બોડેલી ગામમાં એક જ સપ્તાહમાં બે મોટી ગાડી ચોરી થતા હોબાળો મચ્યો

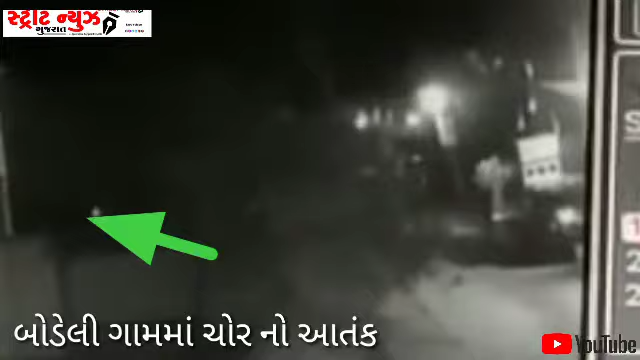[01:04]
બોડેલીનો ડેપો પાછળનો આ વિસ્તાર છે, જેમાં ગોકુલ સ્ટ્રીટ આવે.